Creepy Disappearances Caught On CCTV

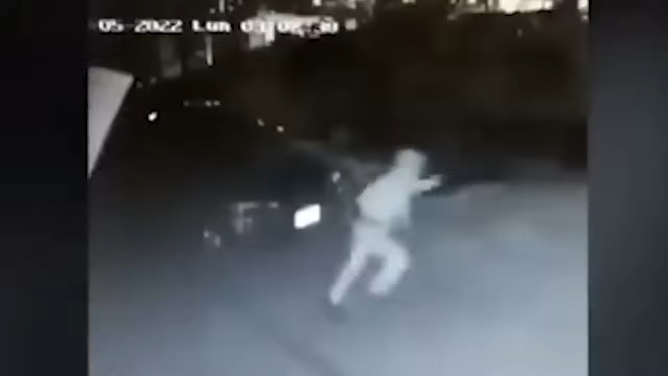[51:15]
We cut to another angle and he's like running through the parking lot and then just out of the building completely. Ran halfway across the city I'm sure.